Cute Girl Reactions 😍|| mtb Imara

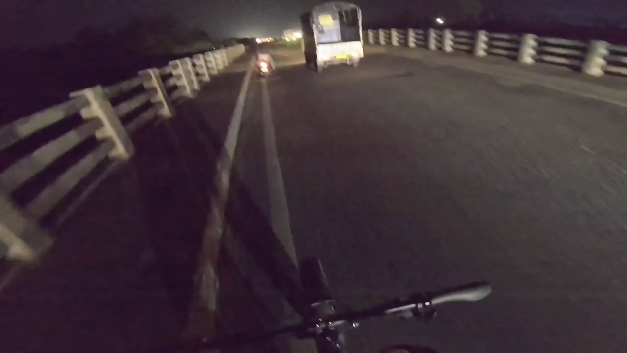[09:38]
तो गाइस अभी एक छपरी मिला था, छपरी इतना हेवी गाड़ी था ना, मेरा साइकिल में टच होते होते बचा है।
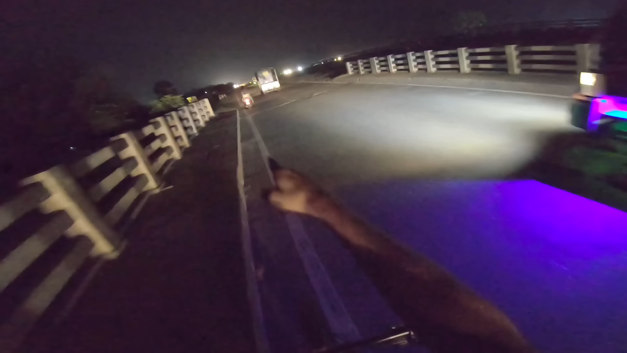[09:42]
ये बंदा बताया कि आपका साइकिल में टच होते होते बचा है,
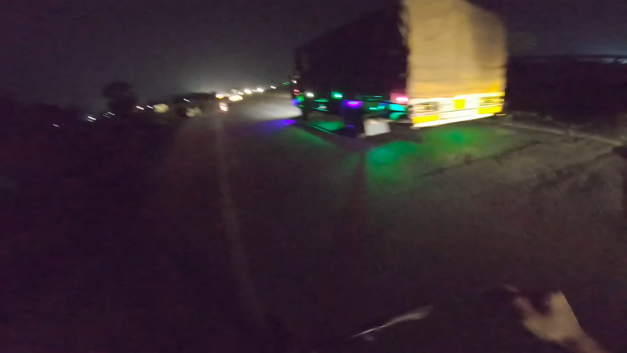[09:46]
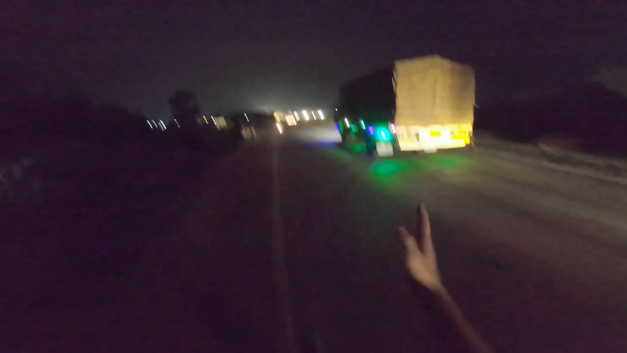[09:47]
मतलब पूरा सांप बना बना के चला रहा है रोड में भाई साहब, इतने पागल पागल लोग हैं ना क्या ही बताएं। तो फाइनली गाइस पहुंच चुके हैं घर के पास।